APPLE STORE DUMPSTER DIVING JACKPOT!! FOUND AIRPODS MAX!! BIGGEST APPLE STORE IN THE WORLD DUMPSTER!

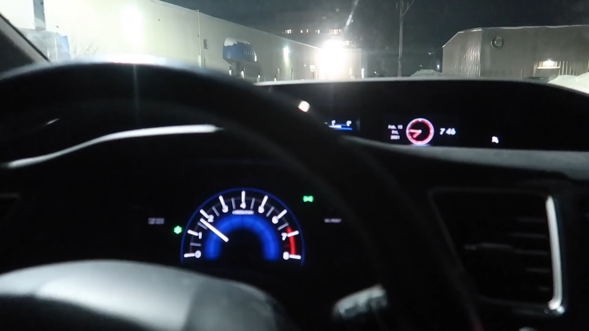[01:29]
Alright guys, we're pulling up to the world's biggest Apple store right now. We're behind it. Oh my god.